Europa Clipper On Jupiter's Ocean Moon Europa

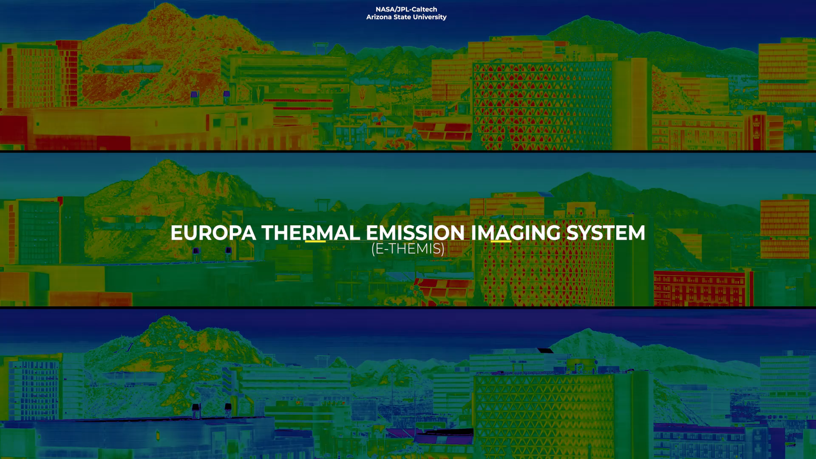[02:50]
for NASA's Europa Clipper, passed a major hurdle recently by capturing the first successful test images from this complex infrared camera, known as first light images.
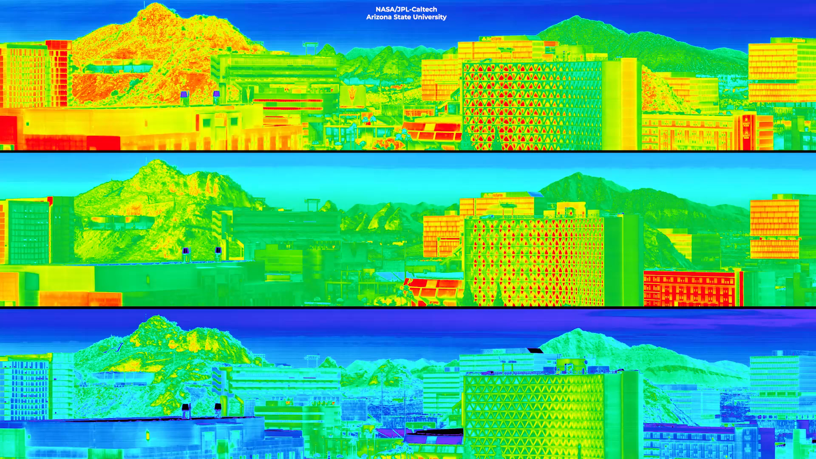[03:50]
Based on temperature variations sensed from around 1.1 kilometers away, the E-Themis equipment can even read details within the stadium. The E-Themis crew took temperature images during this test throughout the afternoon and early evening. These images show how the temperature changes as nightfall approaches when presented in color.
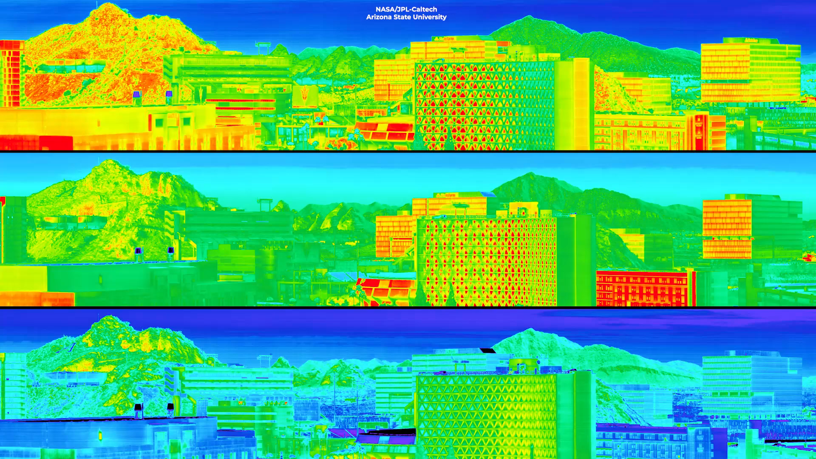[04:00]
The red, orange, and yellow colors in the images indicate warmer temperatures, which are caused by heat and infrared radiation.
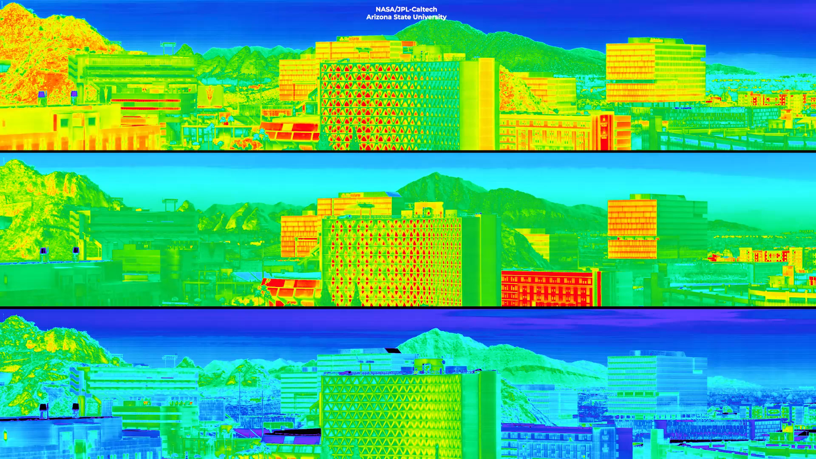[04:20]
purples and blues, from afternoon to evening in the three images obtained at 12.40 pm, 4.40 pm, and 6.20 pm after sunset,